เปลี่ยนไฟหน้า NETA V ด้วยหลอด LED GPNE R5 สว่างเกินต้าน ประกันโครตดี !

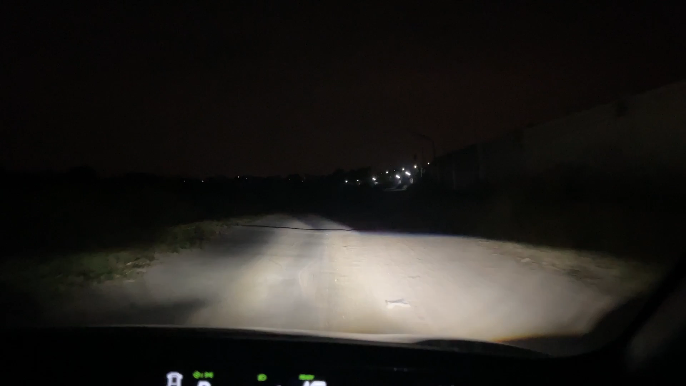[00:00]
อันนี้จะเป็นเส้นทนนลังมูบ้านนะ นี่มืดตือเลยนะครับ อ่ะหรอเปิดไฟสูงหนู ฮี่ไฟสูงเนี่ย จำไหม ไฟต่ำ ไฟสูง ไฟต่ำ ไฟสูง ไฟสูง ไฟต่ำ ไฟสูง ไฟต่ำสวัสดีทั้งผู้ชม นู้ตันครับผม ยินดีตอนรับข้าวสู่ YouTube channel ปากน้ำ 536 ครั
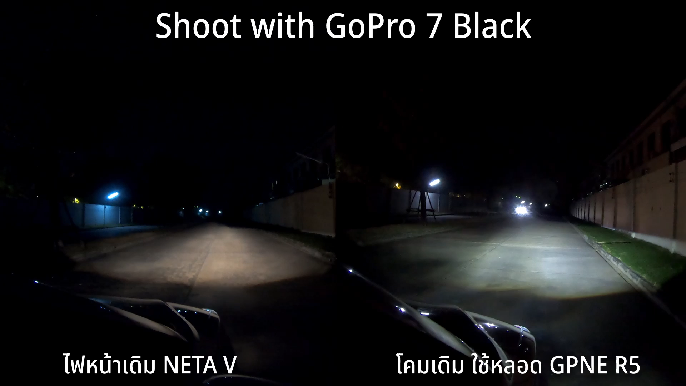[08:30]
แสงจากภายนอกรถนะครับ อ่ะ ประมาณนี้ ให้ดูภายในกันว่าสว่างประมาณไหนนะนี่ เห็นไหมภายในนะครับ 2,000 ฟีร์มเบอร์ 40 นะครับ 2,000 ฟีร์มเบอร์ 40 นะ จะเห็นได้ว่า
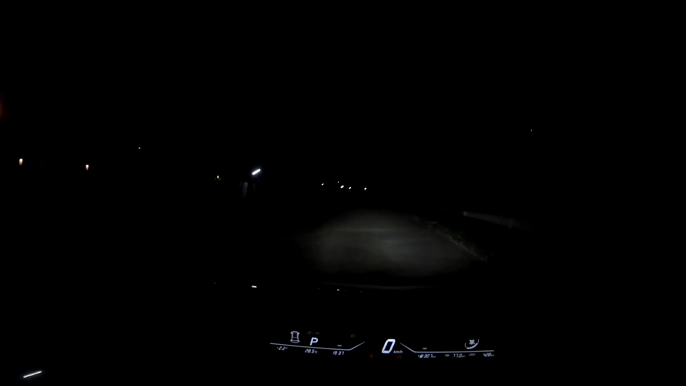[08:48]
ตัดออกมาชัดนะครับ เห็นเส้นชัดเลยนะ ดูด้านนอกอีกทีนึงด้านนอกเปิดไปสูง เส้น cut off คมมากนะครับแล้วก็ระยะไกลขึ้นเยอะเลยนะครับ
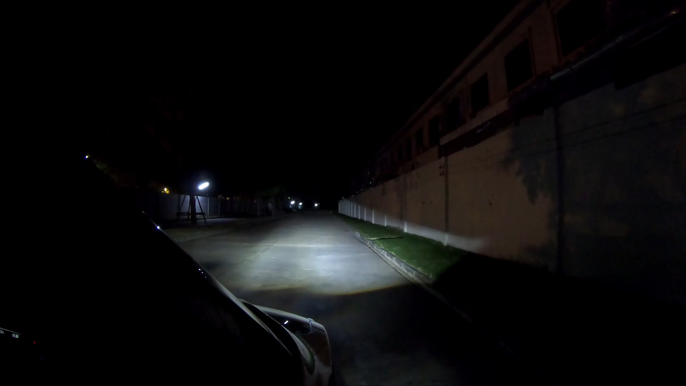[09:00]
ไปสูง ไปตล่ำ ไปสูง ไปตล่ำ ไปพาดไฟหน้าเดิมกับไฟหน้าตัว GPONGEA5 เป็นยังไงนะครับอีวิงเส้นเดียวกันเลยนะครับ
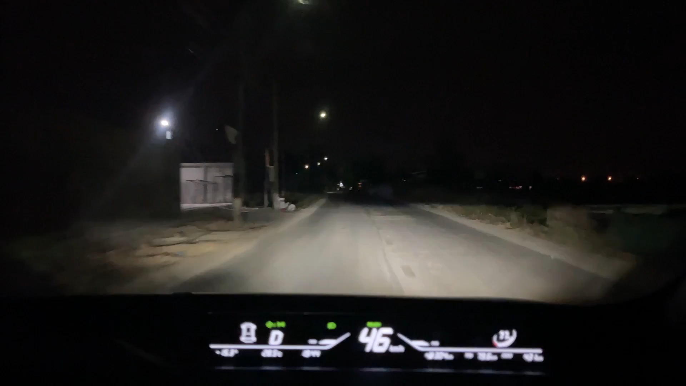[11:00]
กับฟิลร์ม 4.0 40 ให้ความสว่างขนาดนี้ผมว่าโอเคเลยนะครับเดี๋ยวลองดูรอบรถว่าความแตกตามเป็นอย่างไตไอ้นะ
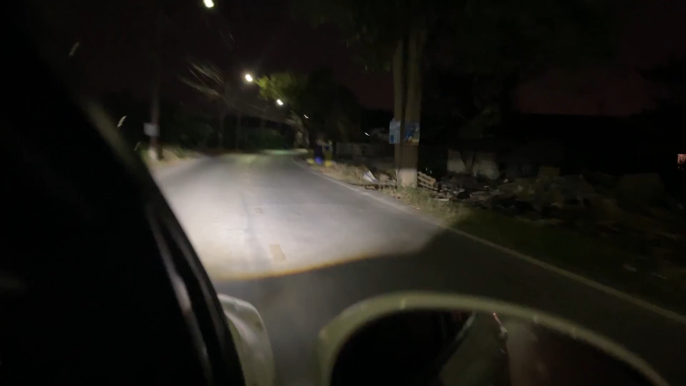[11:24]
เป็นไงความสว่างจากหน้านอกรถ ผมว่าสว่างมากเลยนะไฟหน้า GPN-ER5 เนี่ย ประทับใจมากเลยนะครับไฟหน้าตัวนี้นี่ผมใช้เป็นควมเดิมของ Neto V เลยนะครับ ยังสอบผ่านเลยนะครับผมเพราะงั้นแล้วเนี่ย ใครที่ใช้รถยนต์
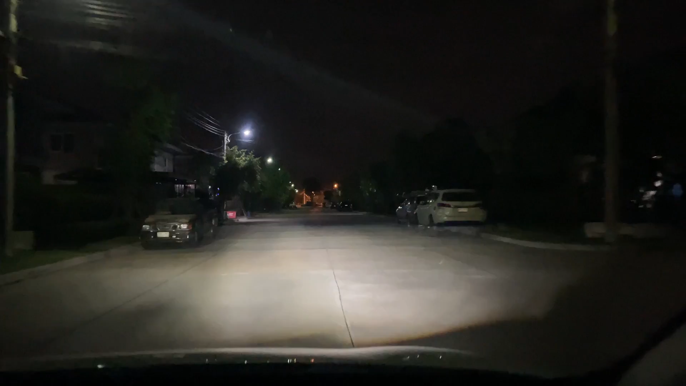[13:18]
ลองขับในหมู่บ้านนะครับเช่นได้ว่าเส้น Cut-Off ของตัว Lens Derm ของเจ้า Neto V มันคมมากกันแล้วนะครับแล้วพอใส่ไฟหน้าดีๆเข้าไป มันก็เลยช่วยทำให้มันสว่างขึ้นไปอีกนะครับผมขับ มึดๆ นะดีขึ้นเยอะเลยนะครับจากตอนแรกเหมือนปิดตาครับนะ ตอนนี้ในสุดก็มีไฟหน้าสักที